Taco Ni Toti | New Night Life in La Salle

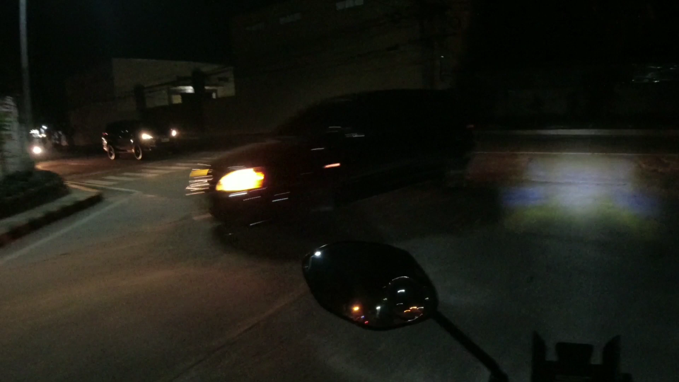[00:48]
So, medyo madilim kasi medyo gabi na Tayo'y papunta sa isang
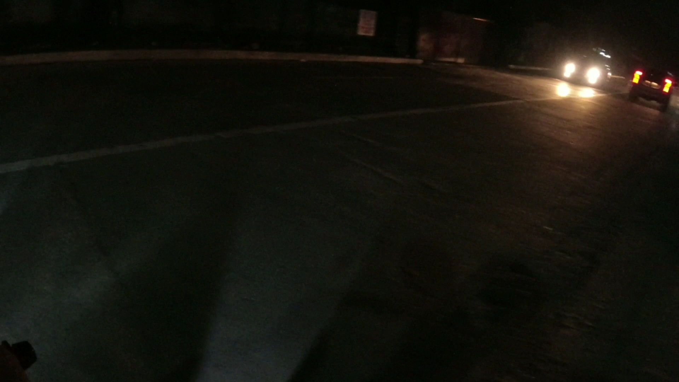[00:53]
bagong tambayan or bagong bukas na Nightlife na ulit sa Bacolod So,
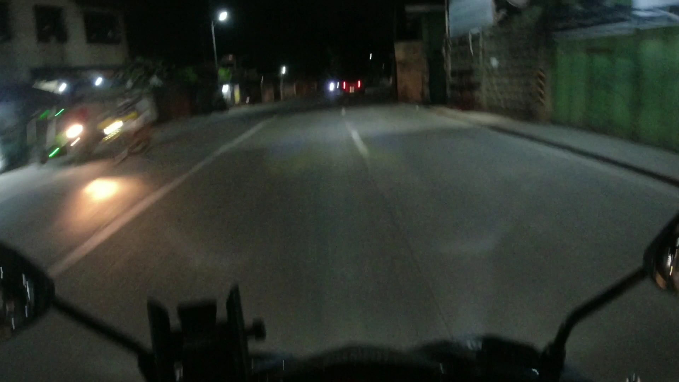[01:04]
i-check lang natin kung anong meron doon Nasa likod yun ng University of St. La Salle Sa tabi ng sikat na nenes, sisigan at burger steak So,
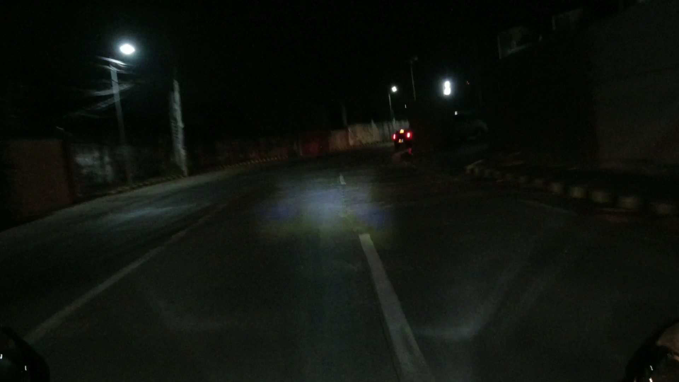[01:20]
nandito tayo ngayon sa Si Elmo Tilibano Drive Dito sa malapit sa Herbias So, dire diretsyo lang to Papunta doon sa likod ng La Sal Bacolod So,
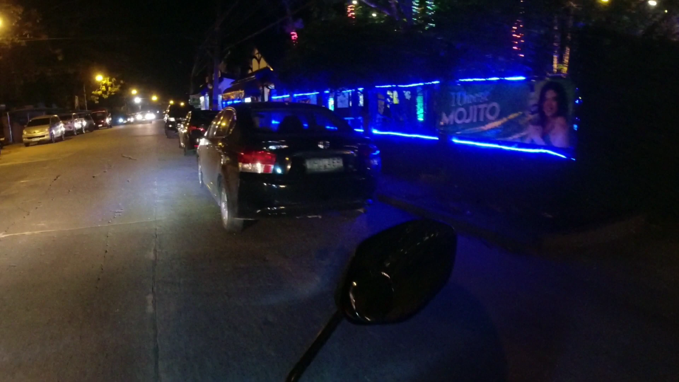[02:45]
kita nyo, ang daming ano Ang daming ilaw Diba? Bagong, bagong tambayan Yun,
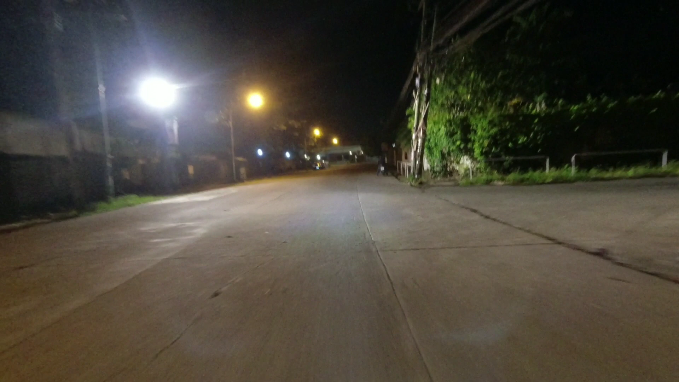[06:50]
so chill night ride tayo, chill night ride Wala tayong magkawa Medyo gusto natin magpalamig-lamig sa labas
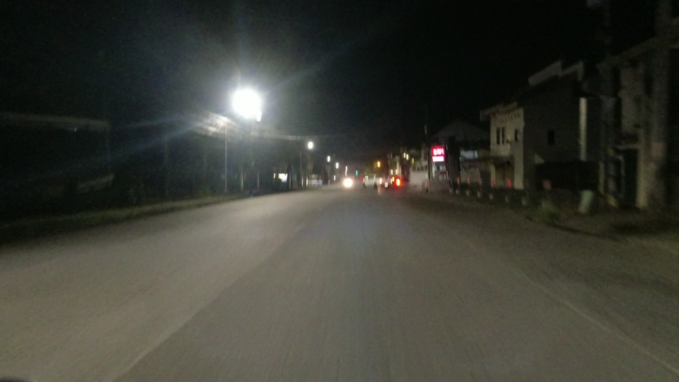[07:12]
So ito na yung second gate ng Lasal Ito na yung Lasal Avenue dito sa Makaulod Sa likod lang sya ng Lasal Tsaka kaka-open lang nila nitong February First week I think And yun, kahit walang pasok Medyo marami na rin silang customers
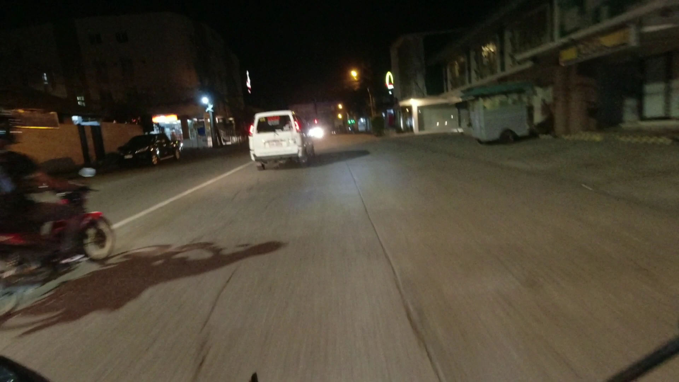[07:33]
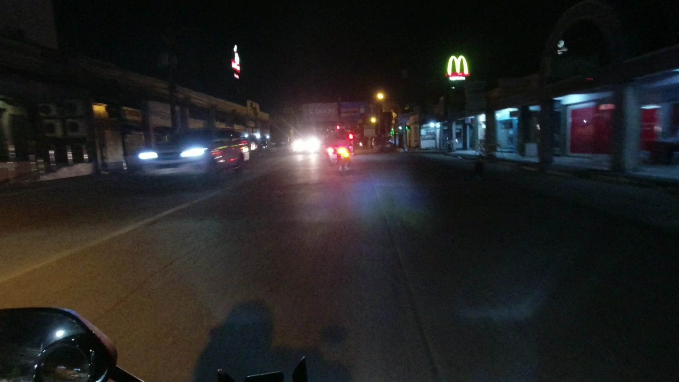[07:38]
Ayos Show route kay Manipakyao na nasa harap natin